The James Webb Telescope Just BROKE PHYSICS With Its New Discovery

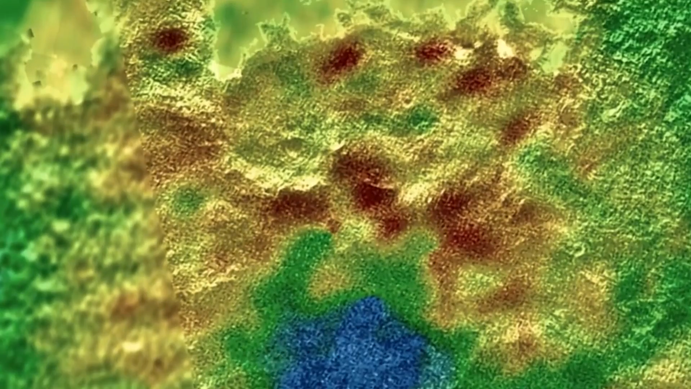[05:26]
and glaciers in the first images of Pluto taken by the New Horizons spacecraft in 2015, showing that the planet is a geologically active one. Similar to Earth, these landforms were shaped by the planet's dynamic geological processes, which include ice volcano eruptions.